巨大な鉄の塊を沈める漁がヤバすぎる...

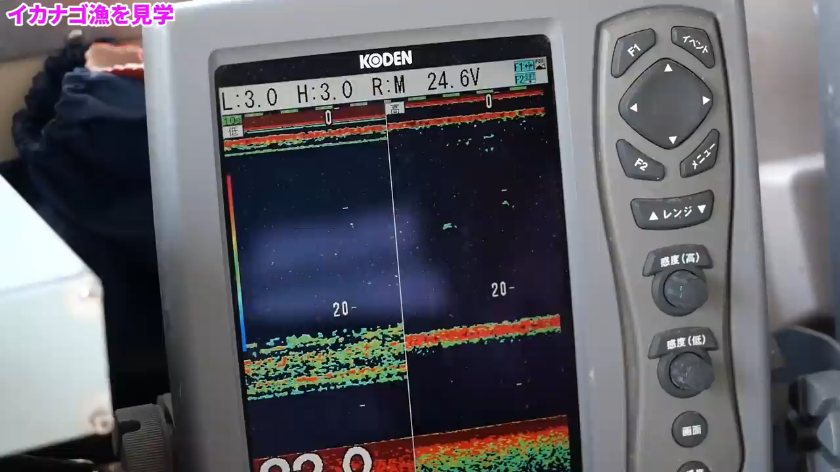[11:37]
で、魚群探知機を見るとイカナゴのようなものが少しだけ映っていました